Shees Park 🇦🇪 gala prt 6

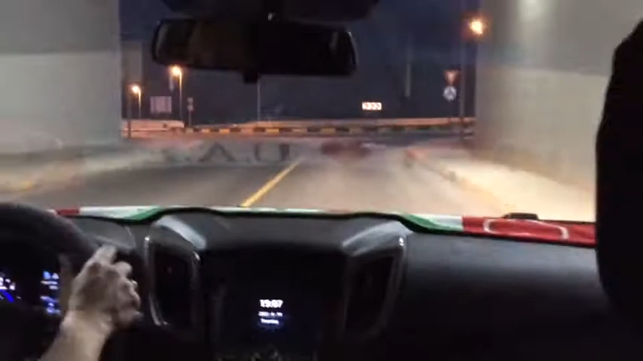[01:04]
This one. Maybe the pass here. That one. That exit there. There. There.